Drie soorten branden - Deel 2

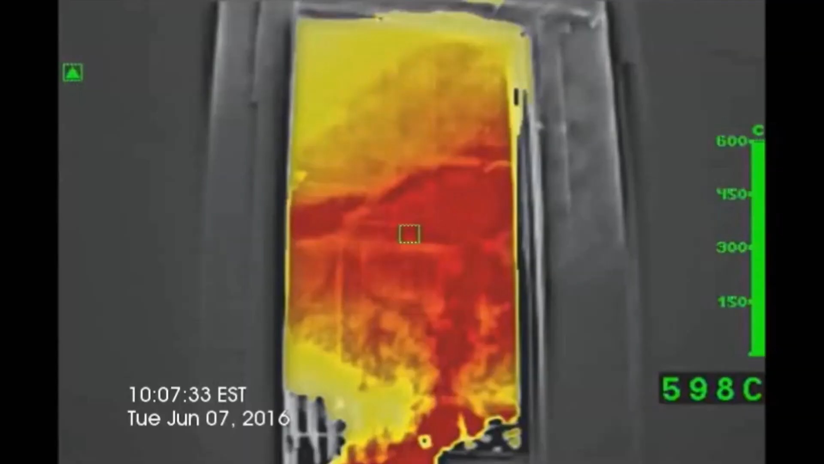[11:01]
On screen: spot 598°C
We zien hier een warmtebeeldcamera die uitkijkt op een kamer.
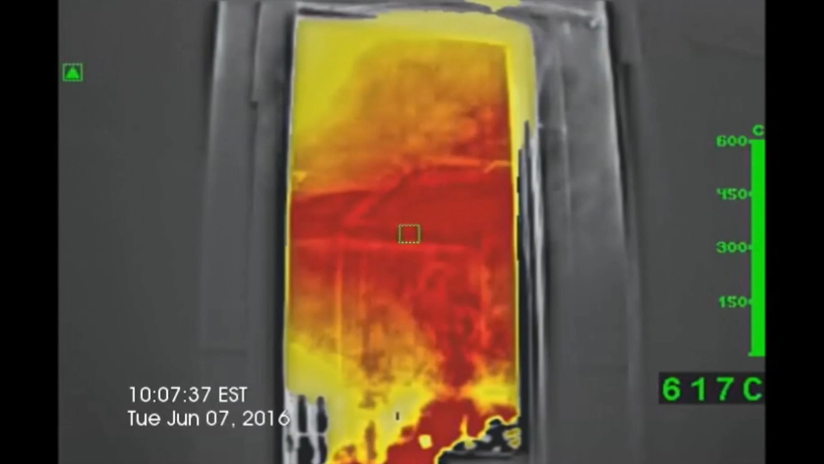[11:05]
On screen: spot 617°C
Ja, we gaan even van camerastandpunt switchen.
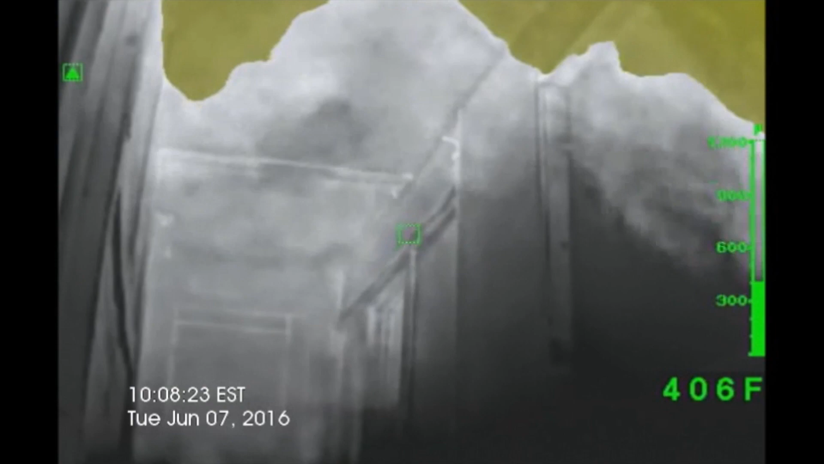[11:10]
On screen: spot 406°F
Dit was de kamer hier en daar komen ze binnen.
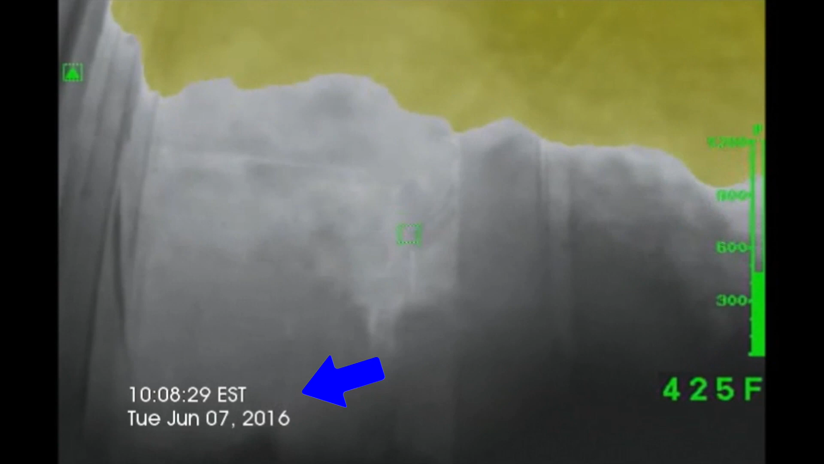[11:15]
On screen: spot 425°F
Aan de deur zie je ze binnenkomen met rookgaskoeling in de gang. En ze gaan vorderen en ze gaan rookgaskoelen en ze gaan oprukken naar die kamer.
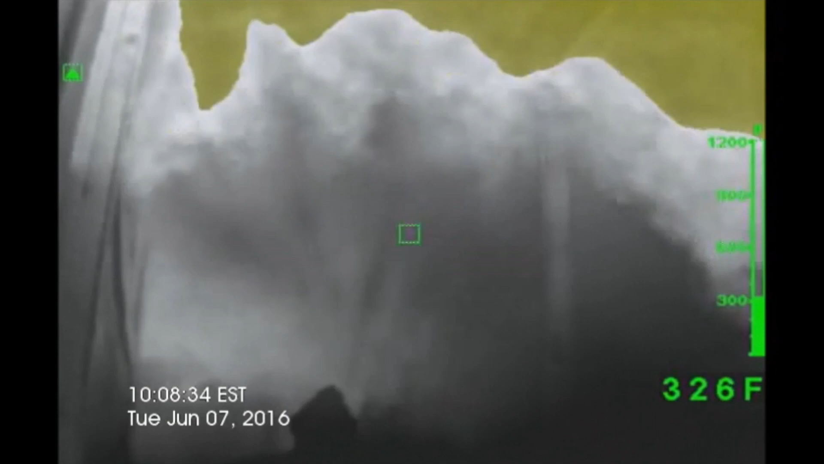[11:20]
On screen: spot 326°F
Je ziet dat het vrij snel gaat.
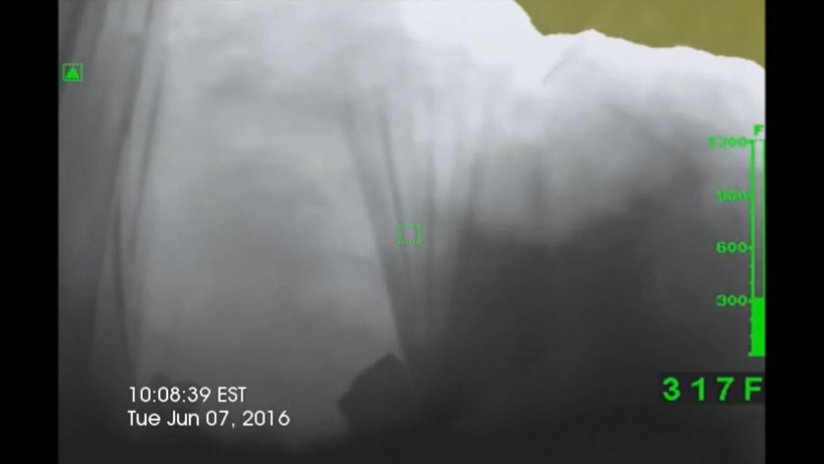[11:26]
On screen: spot 317°F
Er wordt ook even de warmtebeeldcamera gekeken.
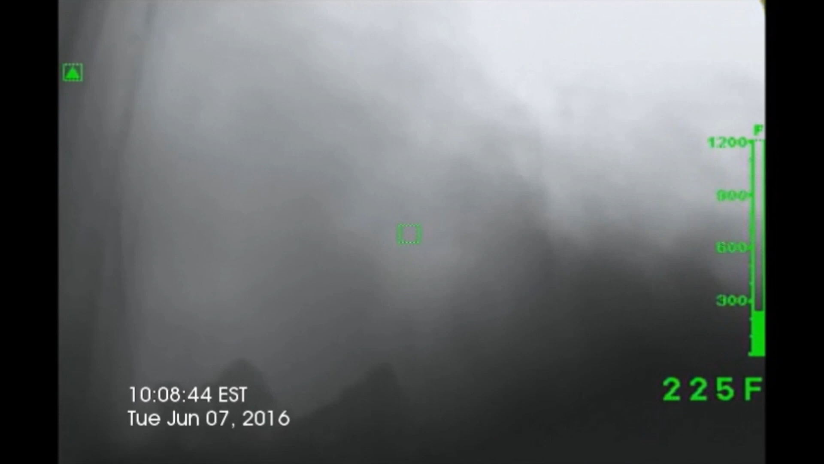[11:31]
On screen: spot 225°F
Men blijft rookgassen koelen, want het risico dat we net besproken hebben is er nog steeds. Even kijken op de warmtebeeldcamera, waar zitten we net?
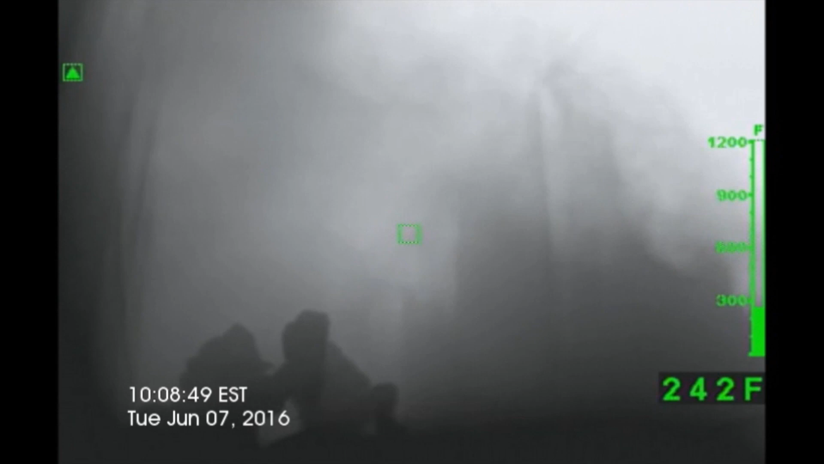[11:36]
On screen: spot 242°F
En we gaan vorderen. We gaan terug switchen van camerastandpunt.
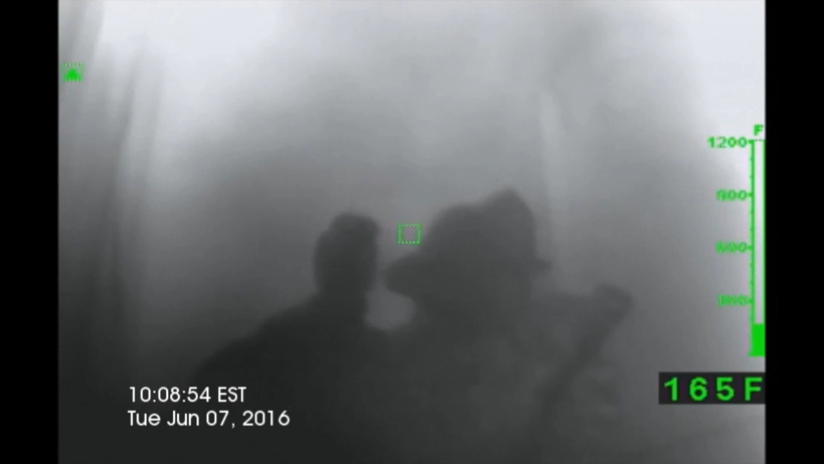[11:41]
On screen: spot 165°F
Je ziet hier komen voor de deur van de brandende kamer.
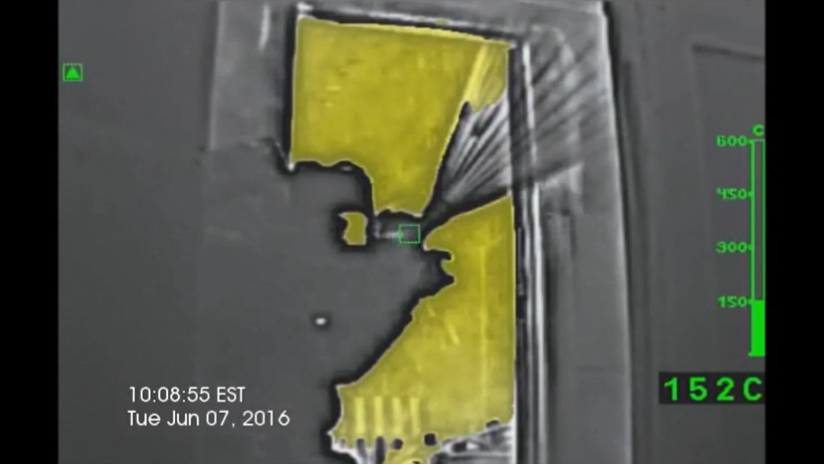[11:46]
On screen: spot 152°C
En opnieuw een indirecte aanval, er wordt een O gedraaid.
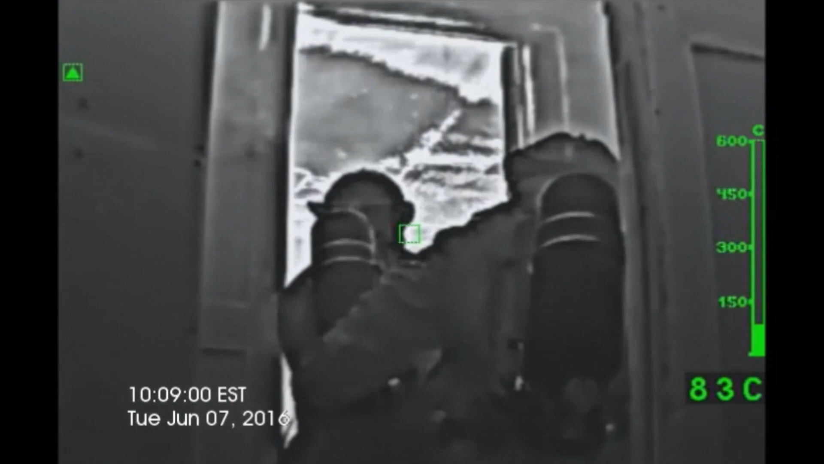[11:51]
On screen: spot 83°C
Ja, even kijken, nog eentje, nog eens een O, om alles goed neer te slaan.
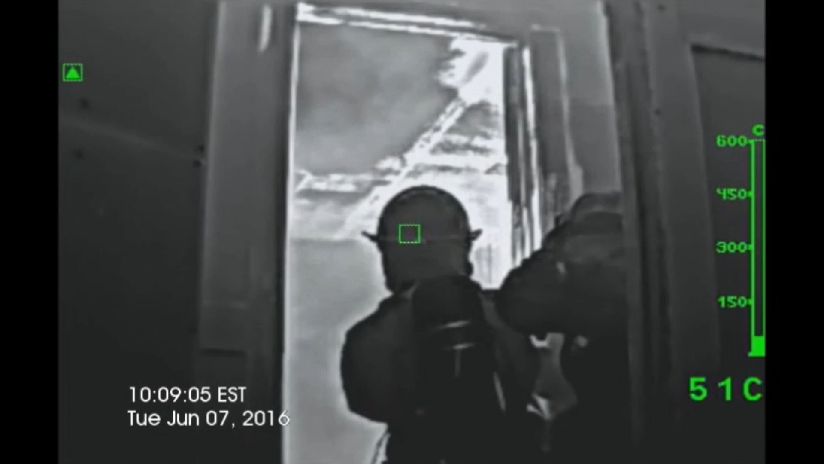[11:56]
On screen: spot 51°C
Vizier afkuisen, camera afkuisen en kijken op de camera waar zijn de hotspots.
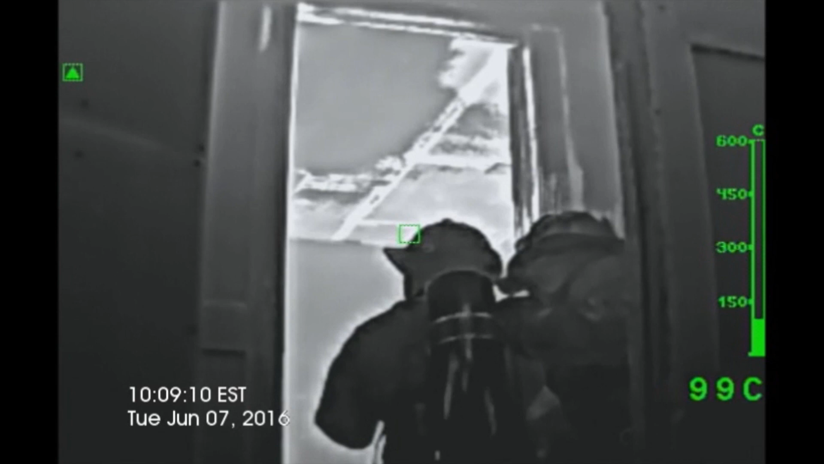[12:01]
On screen: spot 99°C
En dan ga je zien dat hij terugdraait naar een volle straal en dat hij met een volle straal alle hete delen afkoelt om ervoor te zorgen dat de brand niet terug heropstart.